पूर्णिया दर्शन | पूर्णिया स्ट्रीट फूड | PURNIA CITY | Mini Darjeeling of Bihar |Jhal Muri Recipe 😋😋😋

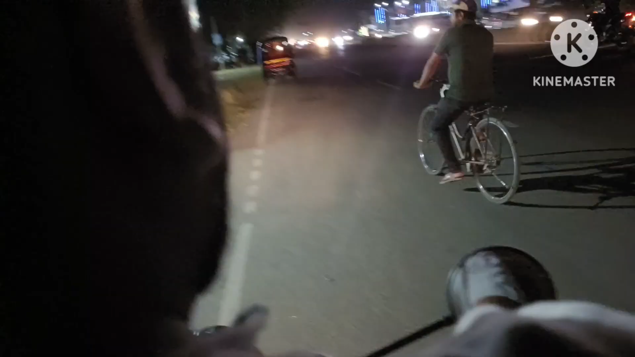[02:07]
बताइए देखे मैं बीजानी हाउस के पास पहुंच गया हूं तो रोड क्रोस कर रहा हूं अभी
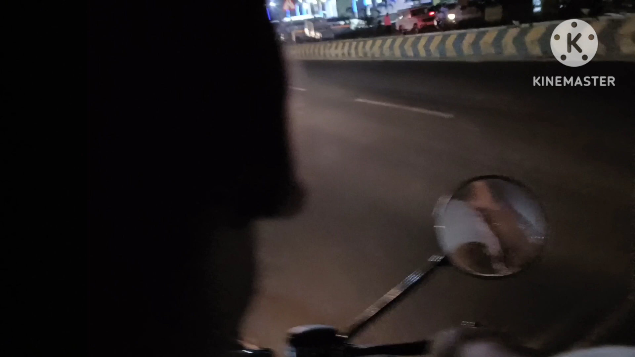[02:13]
क्योंकि एनेच है यह तो ज्यादध ट्रैफिक जैथा होता है और रात का टाइम तो थोड़ा गाड़ी सेफली चलान सही
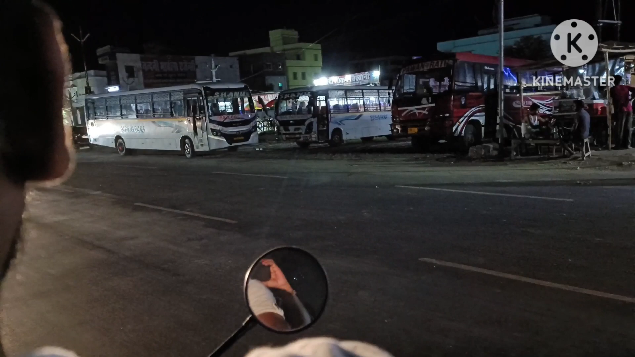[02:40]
तो गाड़ी आ रही तो इसलिए मैं रोक दिया हूँ यहाँ पे तो चलिए अब पहुंचता हूँ आप पे देखे बसे खड़ी प्राइबेट बसे हैं सब